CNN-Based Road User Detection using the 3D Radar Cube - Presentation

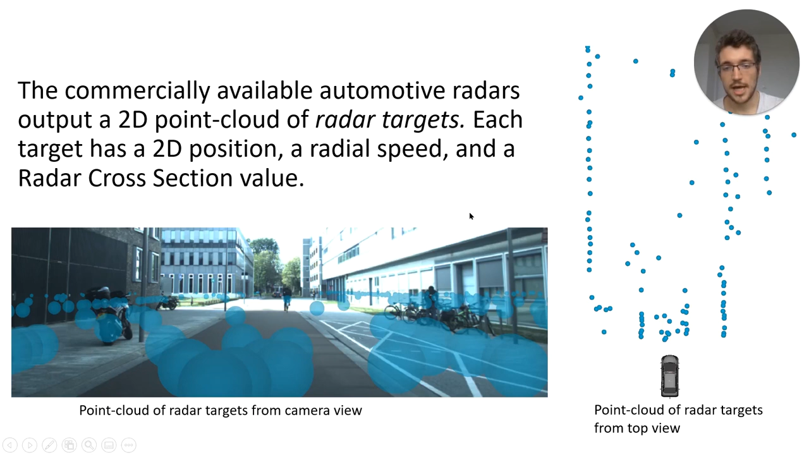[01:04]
You can see a top view of such a point cloud here on the right, and the same point cloud projected to the camera view here, on the left bottom. These point clouds are rather sparse.